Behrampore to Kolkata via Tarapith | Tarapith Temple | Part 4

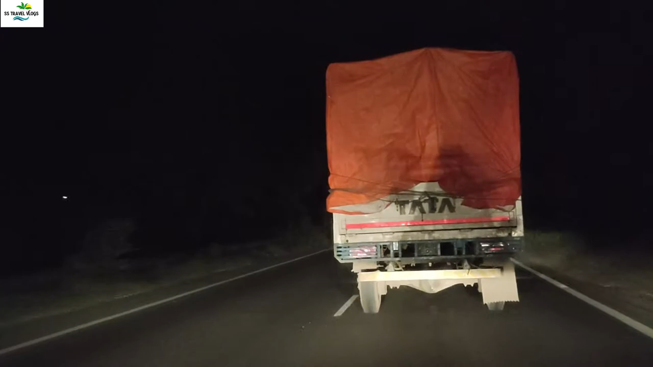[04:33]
এত কনজেশন রাস্তাতে যে প্রথম হচ্ছে রাত হয়ে গেছে, রাস্তাতে লরির প্রচণ্ড জাম, সেই জন্য সঠিকভাবে ভিডিওটা করে উঠতে পারছিলাম না।
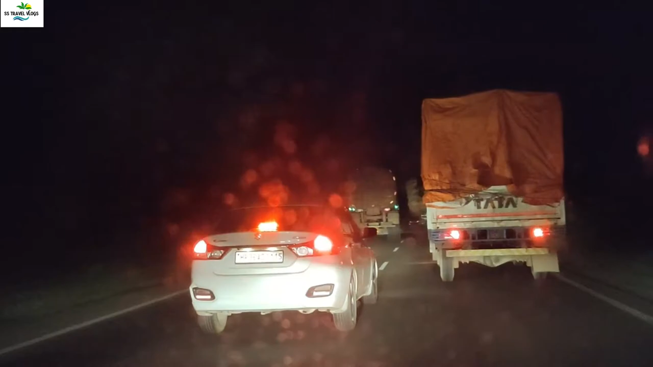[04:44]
দেখতেই পাচ্ছেন শুধু লরি আর লরি।
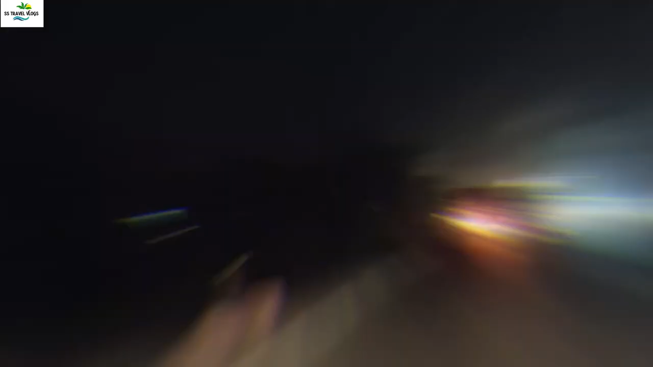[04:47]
আমরা এখন টোল ট্যাক্সের দিকে অ্যাপ্রোচিং, ডানকুনি টোল ট্যাক্সের কাছাকাছি আমরা এসে গেছি।
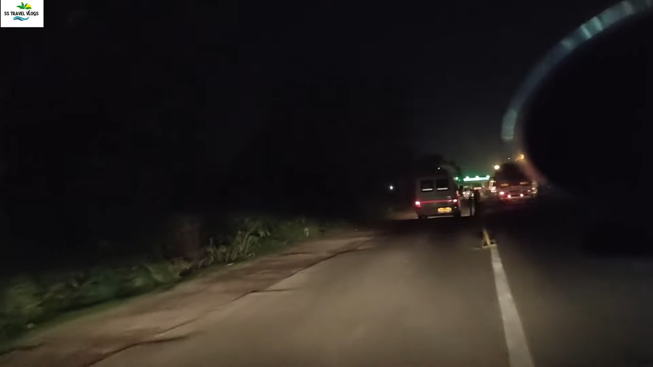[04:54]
সামনে ওই গ্রিন বাতিগুলো দেখতে পাওয়া যাচ্ছে, যেমন আগেও বলেছি আপনাদেরকে এখনও বলছি, আমার গাড়িতে ফাস্ট ট্যাগ লাগানো আছে, সেই জন্য বেশিক্ষণ সময় লাগবে না, হয়তো
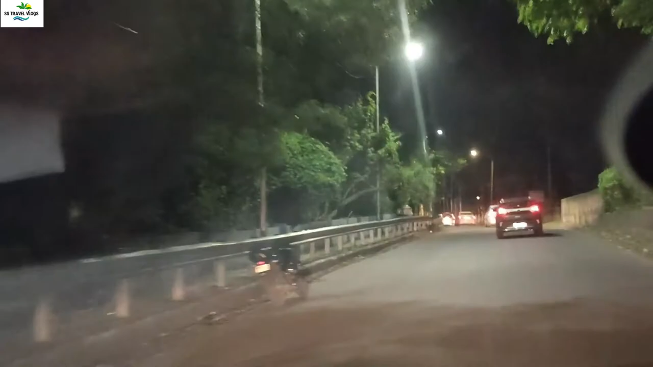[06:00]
আমরা এখন বালি ব্রিজে অ্যাপ্রোচিং, আমরা বালি ব্রিজে আসছি। এই যে এটা হচ্ছে আমাদের প্রচলিত কথায় গঙ্গা, তো এইখানে এইটা হচ্ছে বালি ব্রিজ।
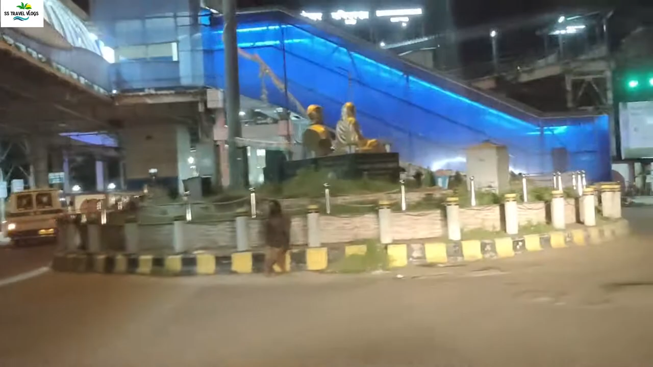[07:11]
ট্রেন চলে গেল, এটা হচ্ছে দক্ষিণেশ্বর স্টেশন।
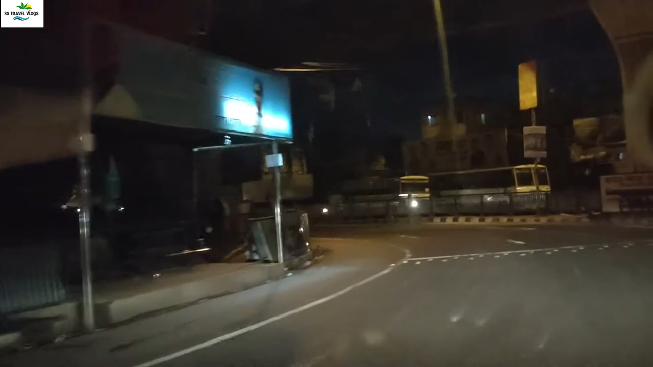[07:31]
আমরা ডান দিকে ঘুরে গেলাম, এইটা ডানলপ ব্রিজের দিকে যাচ্ছে, যে বাঁ দিকে যে রাস্তাটা উঠে যাচ্ছে এটা ওই দুর্গাপুর এক্সপ্রেস হাইওয়ের দিকে চলে যাচ্ছে।
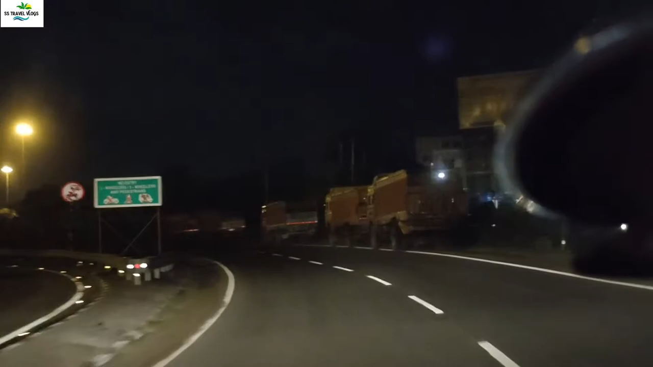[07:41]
এই রাস্তা দিয়ে অ্যাপ্রোচিং, এখানে বাইক যাওয়া বারণ আছে, যত গাড়ি বাঁ দিকে ডান দিকে দেখতে পাচ্ছি ওই সব বালির গাড়ি, সবই মনে হচ্ছে ফাঁকা গাড়ি।
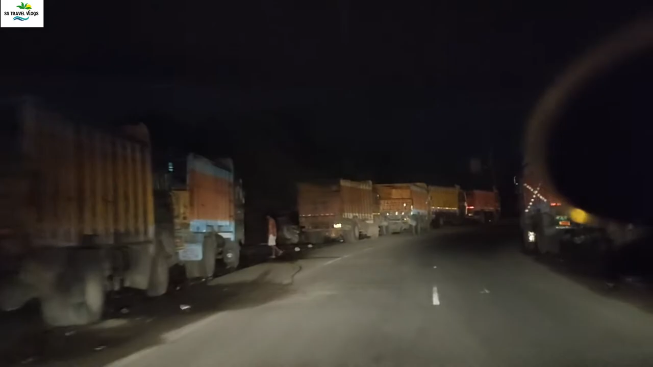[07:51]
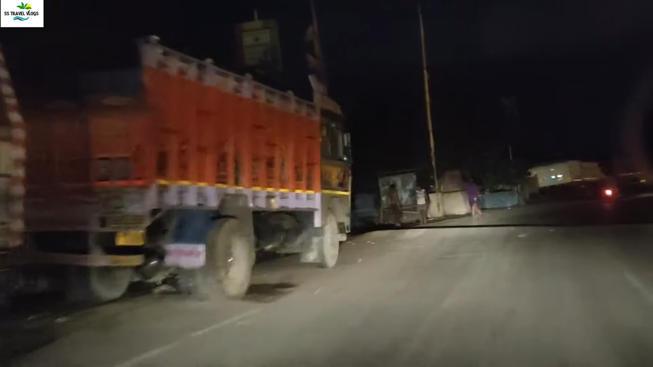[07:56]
আমরা সুন্দর বাম্পার, অপ্রয়োজনীয় একটা বাম্পার, এখানে গাড়িগুলো স্ট্যান্ড হয়। এখানে বাঁ দিকে আসছে হচ্ছে ফায়ার ব্রিগেড, সোজা চলে গেলে নিবেদিতা ব্রিজ, অর্থাৎ যেটা ডানলপ থেকে
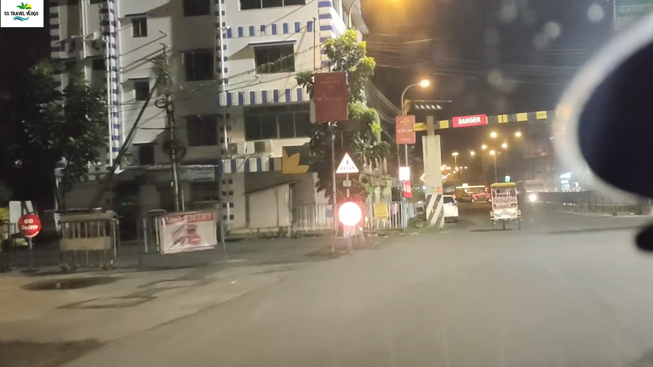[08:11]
যেটা গিয়ে বড়নগরের দিকে নেমেছে ডান দিকে টার্ন নিয়েছে, আমরা সোজা না গিয়ে ভেতরের রাস্তা দিয়ে ঢুকলাম,
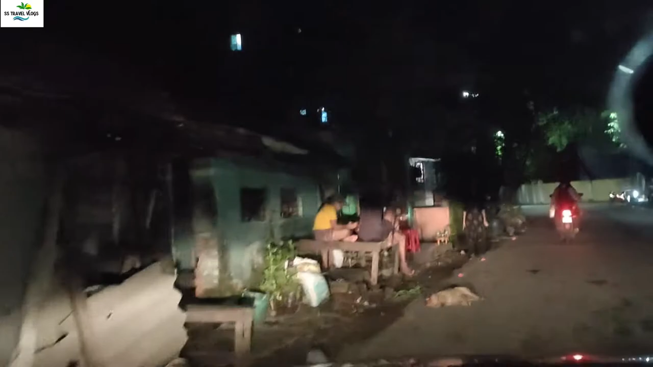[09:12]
কিন্তু ঠিক আছে, মানে কাজ চলে যাওয়ার মতো কোনো অসুবিধা নেই। বাসও যাচ্ছে এখানে, এখান থেকে লরিও অ্যাপ্রোচ করে, আমরা রাইট টার্ন নেব,
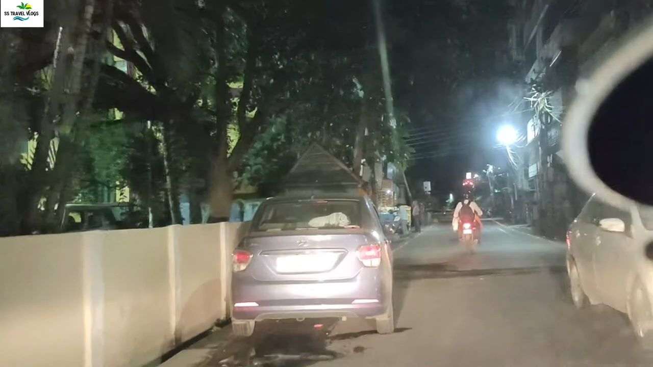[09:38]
কিন্তু এই আবার 10:15 হয়েছে দেখছি চালু করেছে ডাউন অপশানটা, এই ডাউন অপশানটা বন্ধ ছিল, আমরা দেখিয়ে দিচ্ছি। তো আমাদের 3 দিনের যে একটা ট্রিপ ছিল সেই ট্রিপটা আজকে মোটামুটিভাবে শেষ হলো।
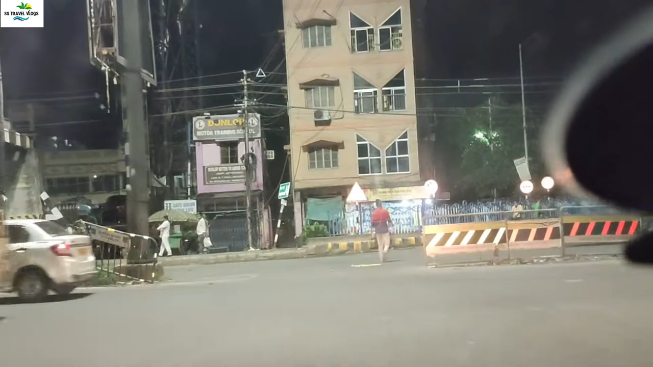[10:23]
এই ডান দিকে হচ্ছে ডানলপ ব্রিজ, বাঁ দিক দিয়ে যে রাস্তাটা, এই রাস্তাটা সোজা চলে গেছে টুয়ার্ডস ব্যারাকপুর।